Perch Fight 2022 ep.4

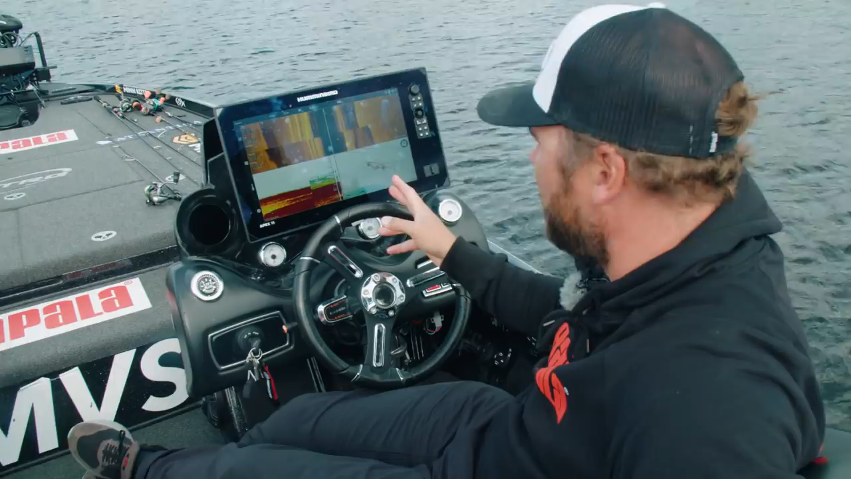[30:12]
på Nysjö. Det loggar vi upp på något som heter Autoshot Live. Autoshot Live är en sån sjukt bra hjälpmedel. Alltså utan det här Autoshot Live idag så hade vi inte fått många av de här största fiskarna. Det vi inte säger där vi fiskar nu och det var mig som fungerar, det är att det är antagligen en sprängkanal eller att det bara är en jättekant här.
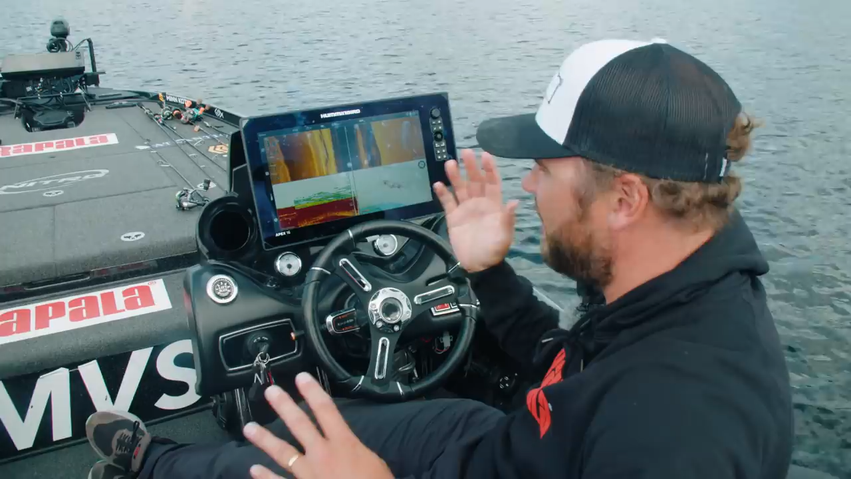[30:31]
Och lägger du bete jämst med kanten, 5 meter utanför ingen fisk, lägger du annars så precis nästan så du fastnar, då får vi fisken. Mm.
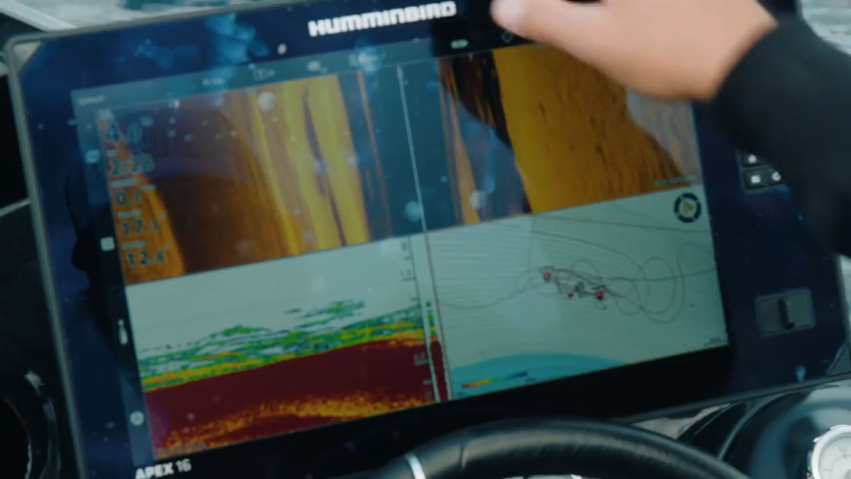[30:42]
Och då har jag loggat här, nu drar jag igång kartan här, och då ser man här, precis på den här kanten här.
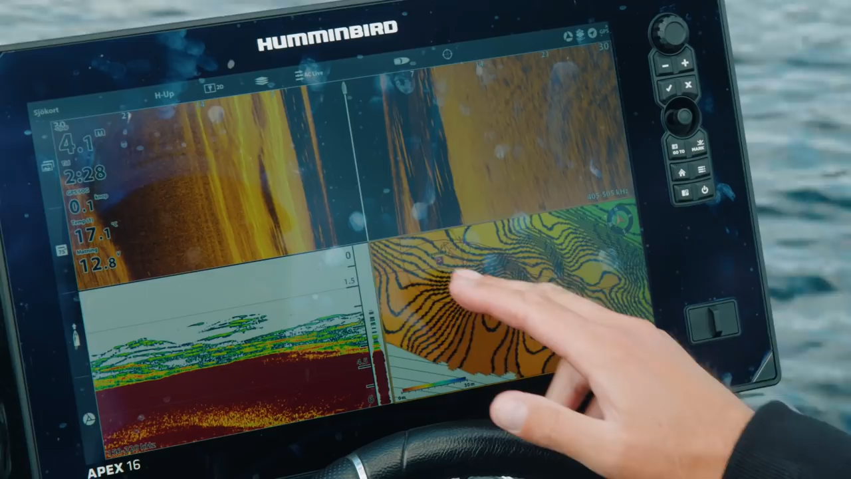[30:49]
Där hugger fisken, inte på de här platåerna och sånt där, utan där hugger fisken.
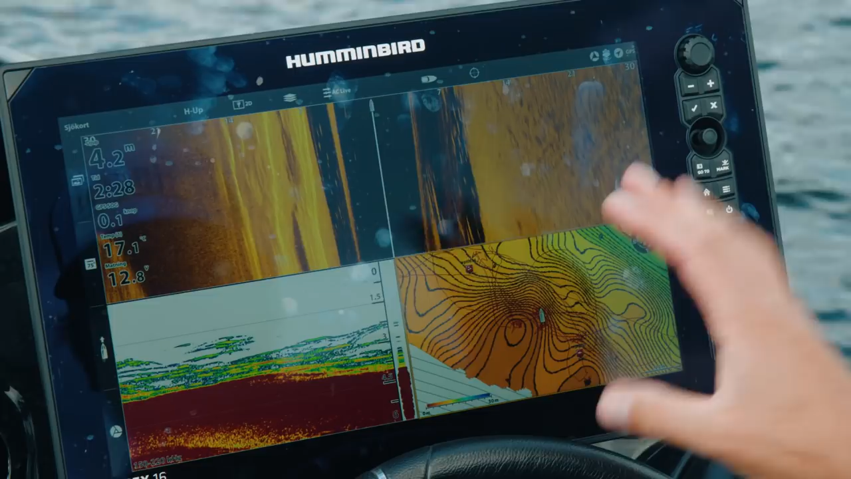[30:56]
Men den här datan är så sjukt värdefull, så ibland, någon gång om dagen, trycker jag av, nu ser det kommer försvinna.
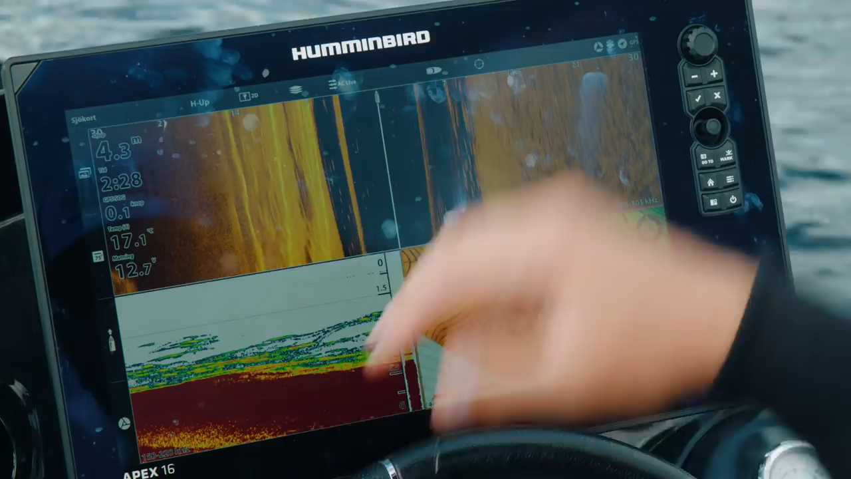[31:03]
Kanske. Han gjorde det inte bara för det. Vi hade lagrat den innan.
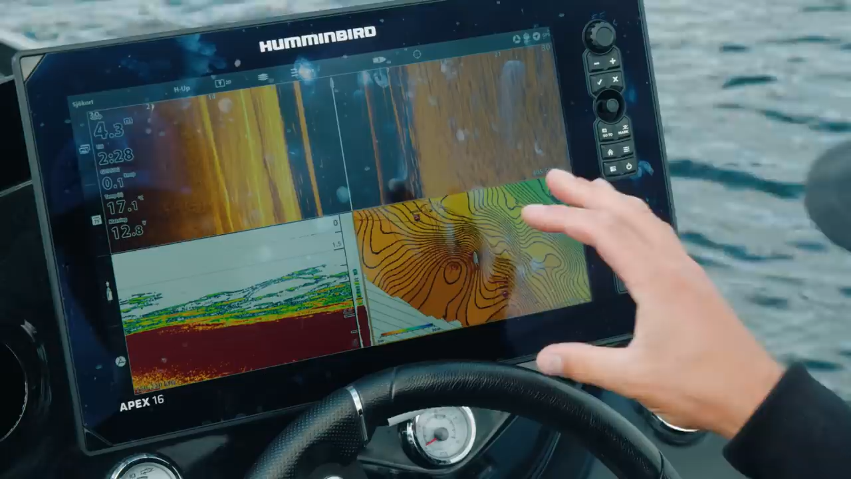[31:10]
Då sparar jag all data. Trycker igång den igen. När jag kommer hem. Då tar jag ur SD-kortet.